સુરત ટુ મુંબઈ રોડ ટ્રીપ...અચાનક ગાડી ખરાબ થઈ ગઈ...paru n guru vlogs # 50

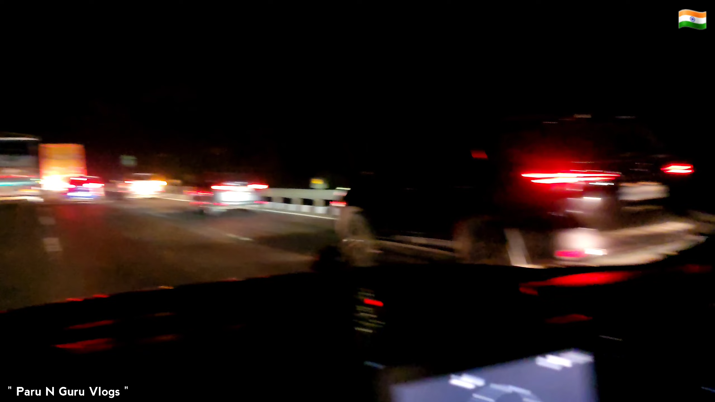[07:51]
त्राण गाडी हो छे धिरे धिरे जहिए छी यह आई थी अमारा हाडू भाईनू कर थर्टी फाइव किलोमेटर रागू से तो पात्री किलोमेटर